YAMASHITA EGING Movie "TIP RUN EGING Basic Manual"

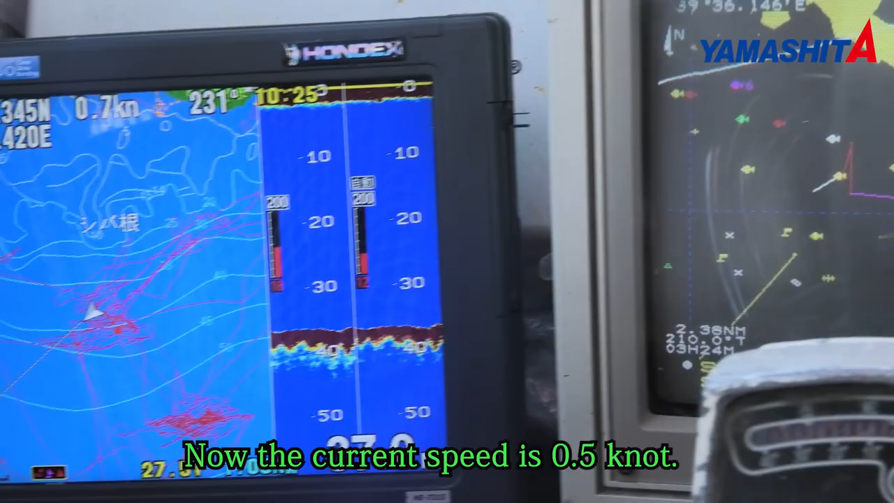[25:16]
On screen: speed 0.7 kn
うん。
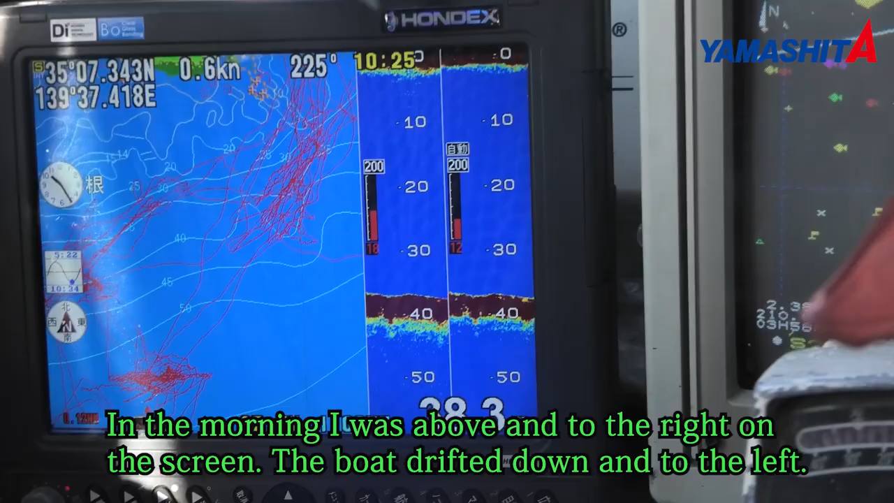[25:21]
On screen: speed 0.6 kn
最初のポイントはここで、朝こう流れてたら、ちょうどこの根の位置をずーっとやって、
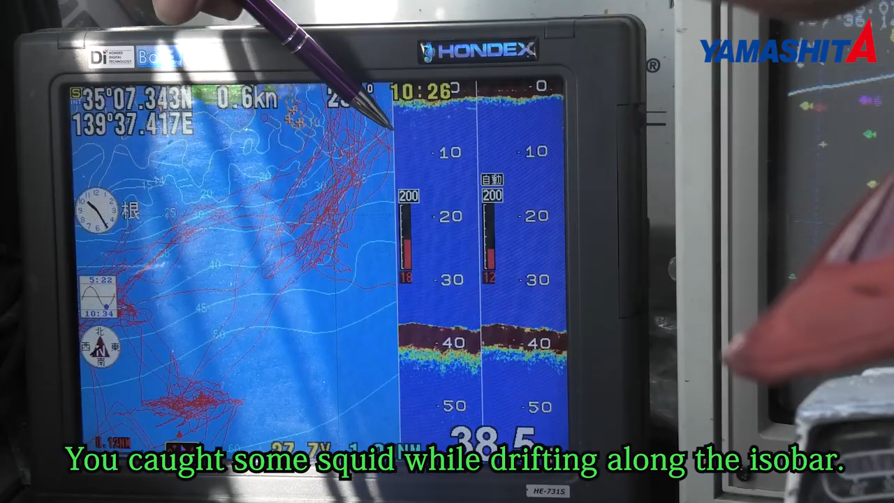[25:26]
On screen: speed 0.6 kn
ここら辺でポツポツと流れて、水深がちょっと変わるようなところ。
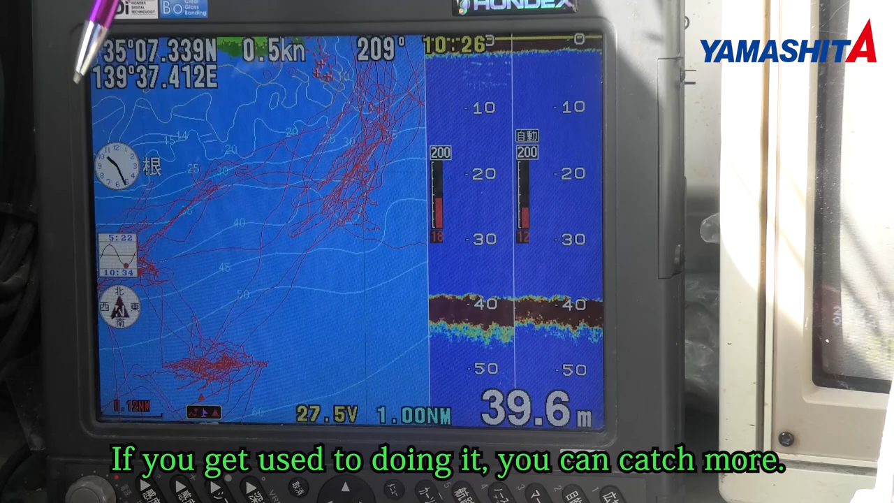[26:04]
On screen: depth 39.6 m, speed 0.5 kn
ははは。で、ボクの場合はこれと、魚丹、
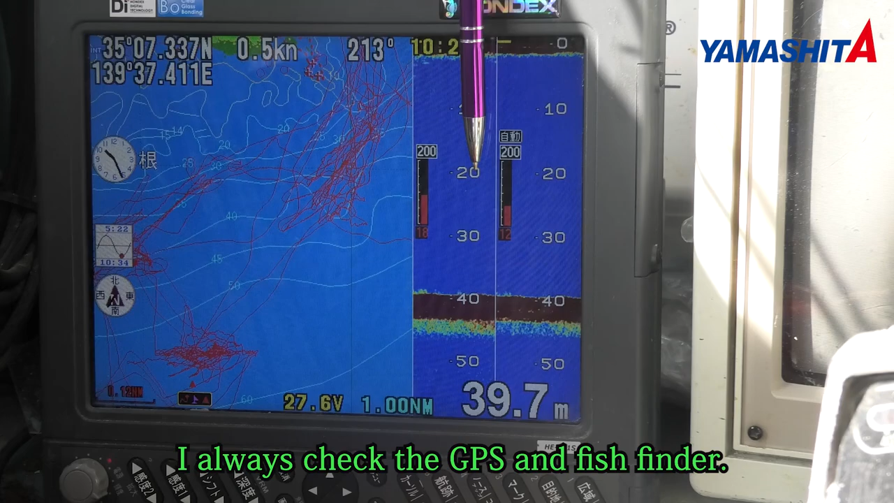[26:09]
On screen: depth 39.7 m, speed 0.5 kn
魚丹で、今はもう、この根の外れ来ちゃう。
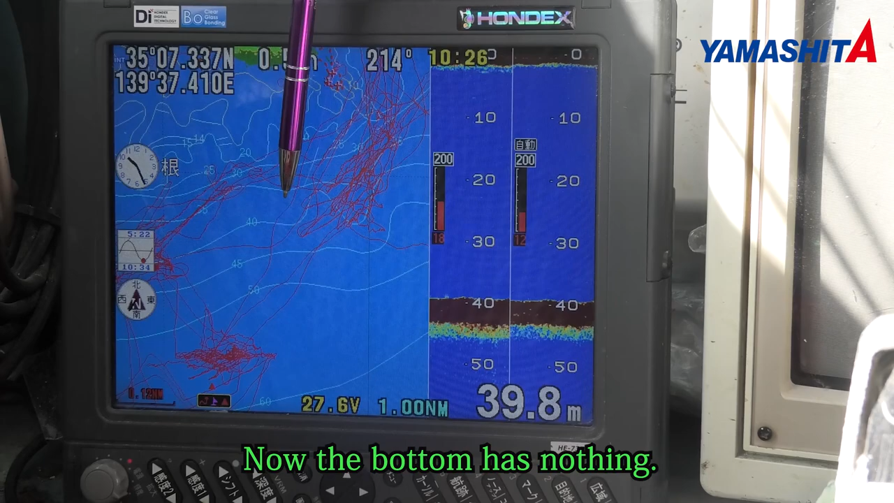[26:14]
On screen: depth 39.8 m
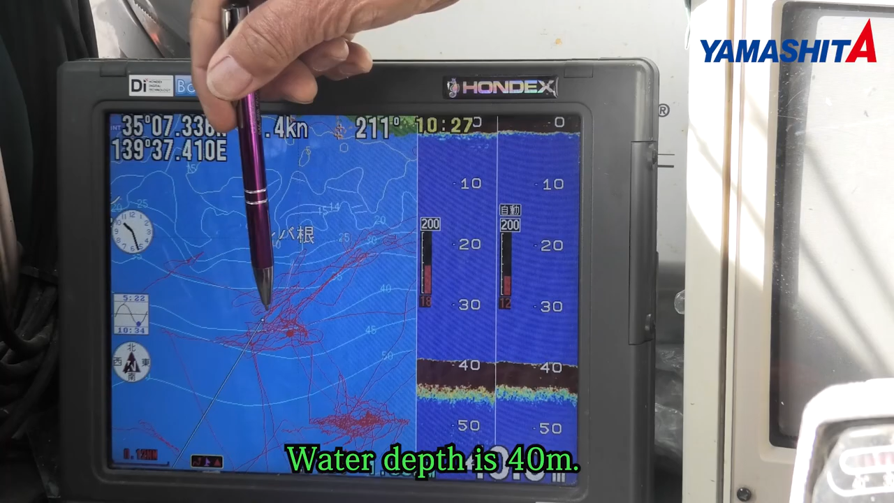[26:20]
今の位置ここ、もう40メートル来た。はい。
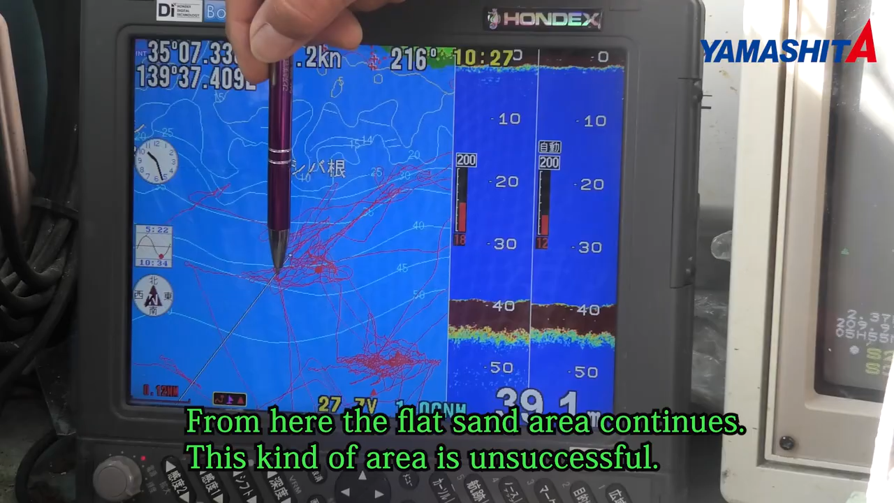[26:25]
40メートル来て、もうこれ過ぎると、あのー、平らな砂地になる。はい。そういうところには、あんまりいない。
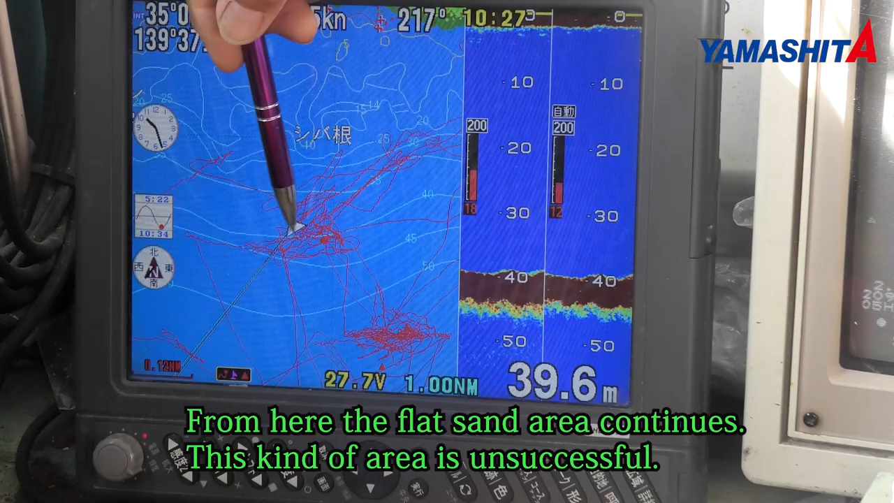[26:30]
On screen: depth 39.6 m
うん。だから、そしたら、また、登って、さっき落としたところと、
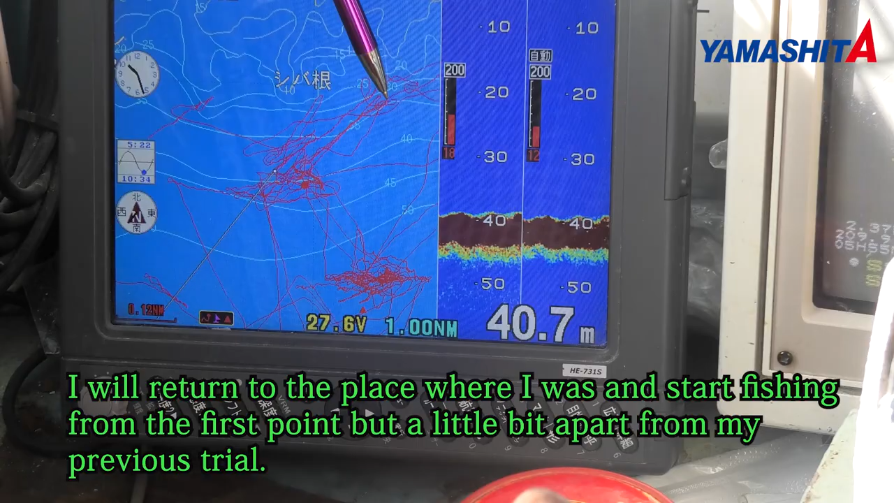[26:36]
On screen: depth 40.7 m
ちょっと筋を変えて、うん。
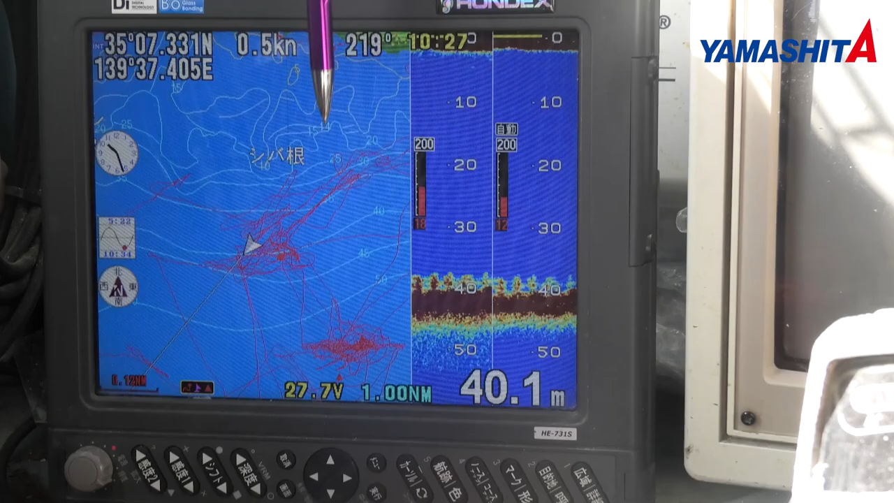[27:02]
On screen: depth 40.1 m, speed 0.5 kn
それから、魚丹、魚丹とDPSと、どこを見ながら、やってます。
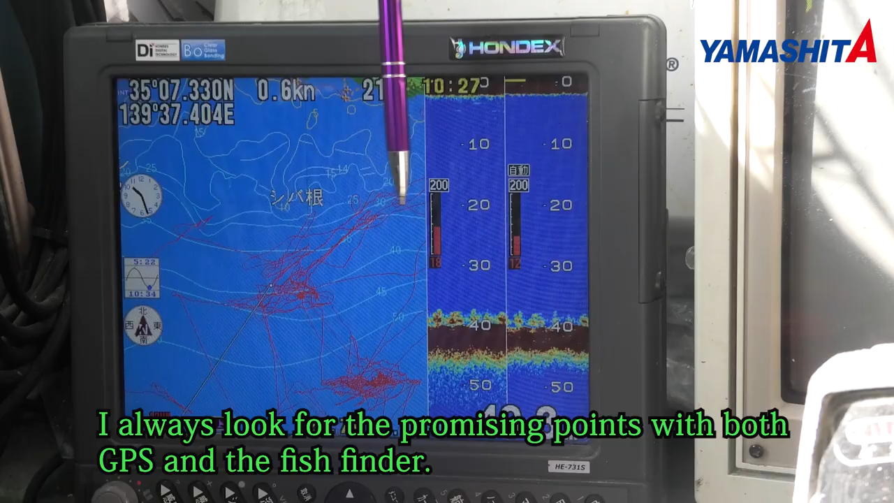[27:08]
はい。これ、こういうのは、ペイト。
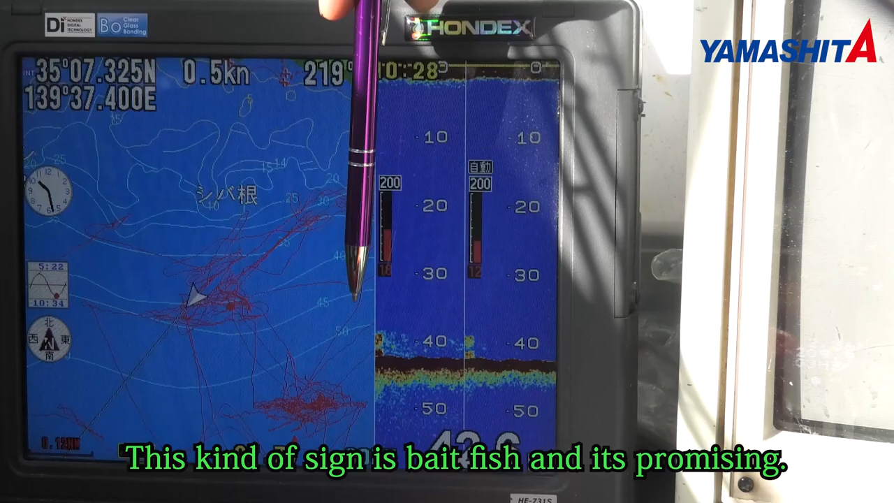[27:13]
On screen: speed 0.5 kn
ベイトがいるところが、やっぱり、いいんで。うん。
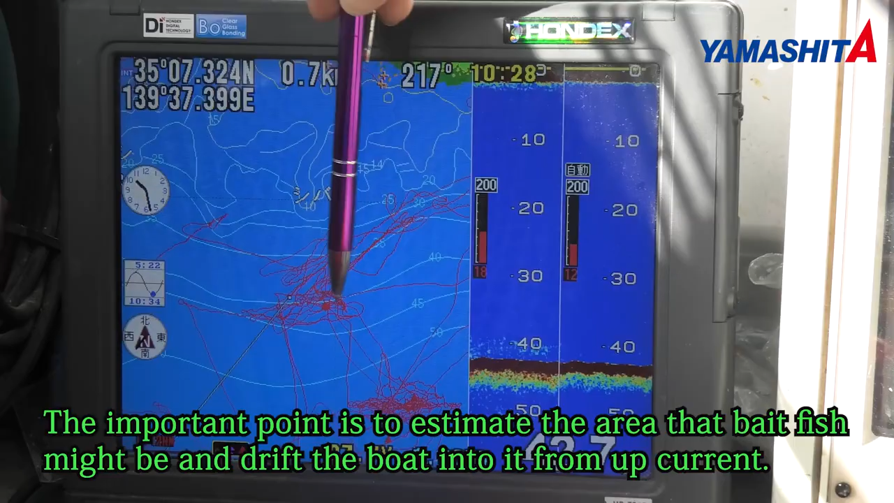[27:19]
ずーっと、サーチしてみて、ベイトのいそうなところ、いそうなところの、潮髪から流す。はい。
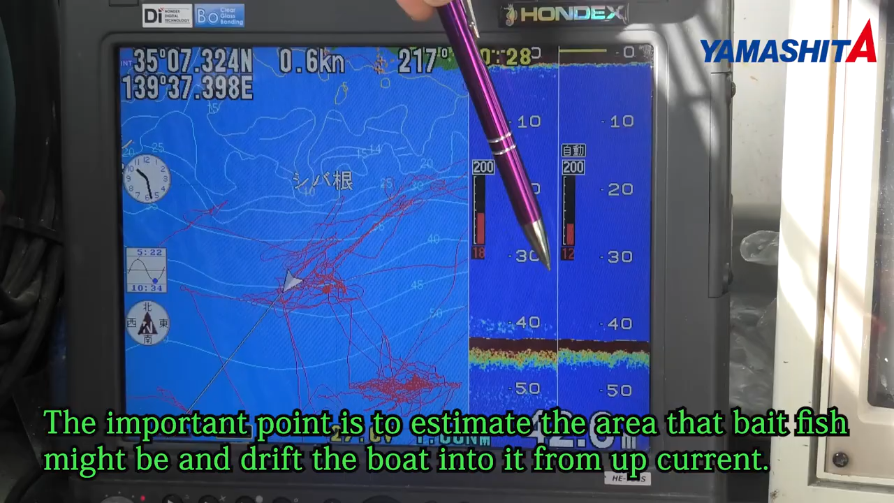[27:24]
On screen: speed 0.6 kn
こういうような感じで、なんか、なんか映ってるほうが。うんうん。
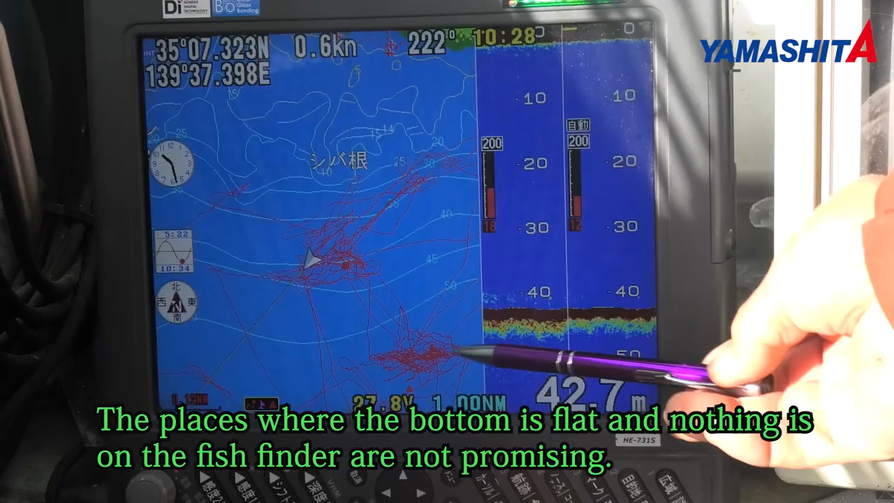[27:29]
On screen: depth 42.7 m, speed 0.6 kn
まったいだで、回転しか映らないところは、だいたい釣れないとは思う。
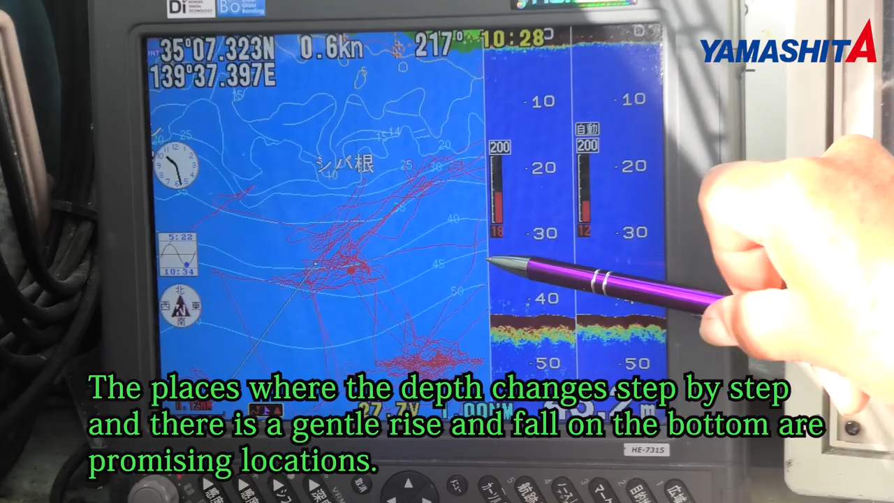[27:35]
On screen: speed 0.6 kn
あとは、深さが、少しずつ、こう、変化して。マウントになってるようなところでの。
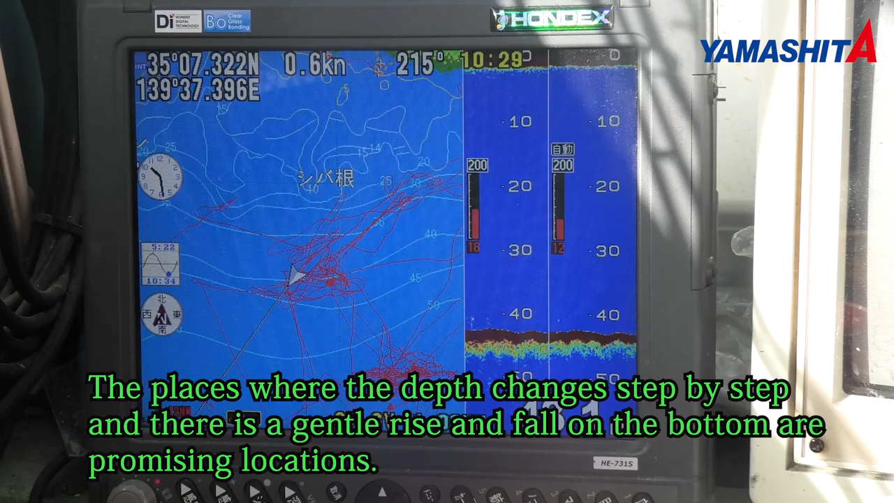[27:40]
On screen: speed 0.6 kn
地形とベイトですね。
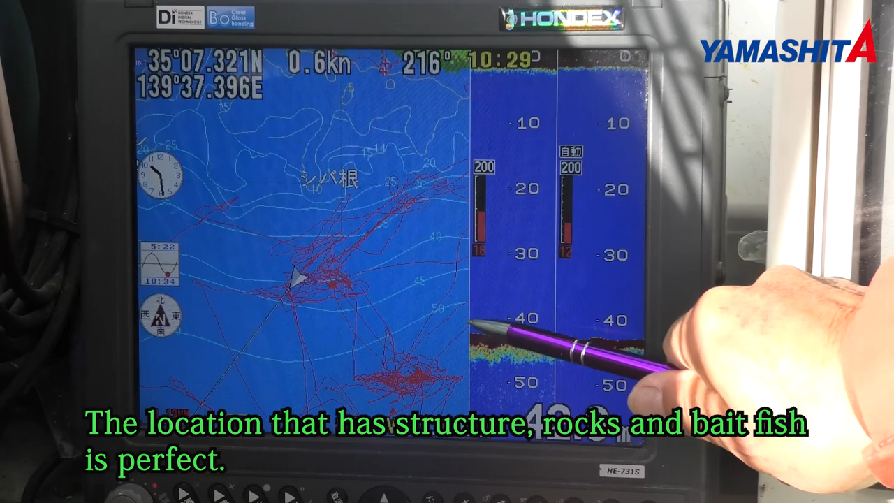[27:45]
On screen: speed 0.6 kn
だから、なんか、障害物でもいいし、根でもいいし。そこにベイトがついてるのは最高。